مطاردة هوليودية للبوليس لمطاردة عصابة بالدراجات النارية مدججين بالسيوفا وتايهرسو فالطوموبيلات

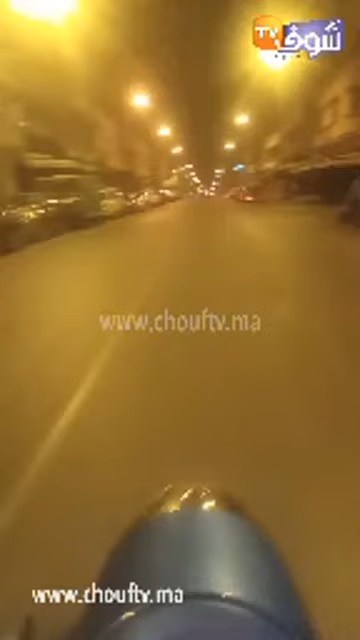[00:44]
مشاهدي موقع شوف تي في مرحبا بكم من جديد. حنا كنتواجدوا في جيت جميله 5 منطقه سباته اللي كتشهد الان مطارده وليوديه من بعض السيارات ديال رجال الامن اللي كيقلبوا على بعض الشباب اللي تقريبا على ما شاهدت انا شخصيا شي 5 او 7 ديال الدراجات الناريه.